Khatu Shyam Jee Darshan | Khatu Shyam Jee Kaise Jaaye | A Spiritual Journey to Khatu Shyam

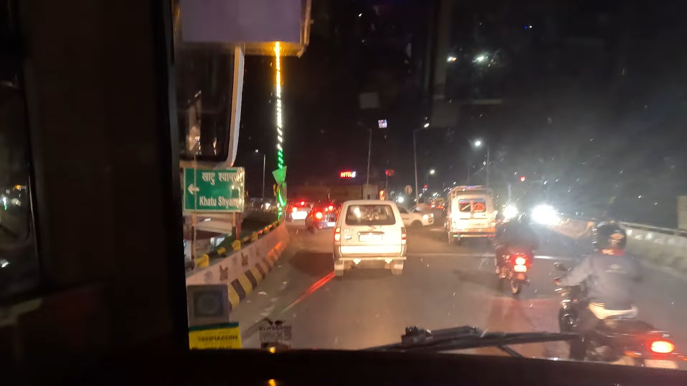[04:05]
अभी खाटू श्याम मंदिर यहाँ से हमारे पास थोड़ी दूर रह चुका है, अभी हम फ्लाई ओवर पे आ गए, फ्लाई ओवर से नीचे उतरने लग रहे हैं,
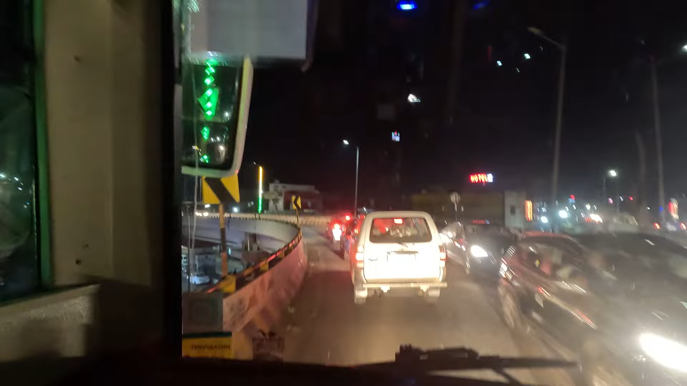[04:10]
तो जल्द ही हम खाटू श्याम मंदिर में पहुँचने वाले हैं।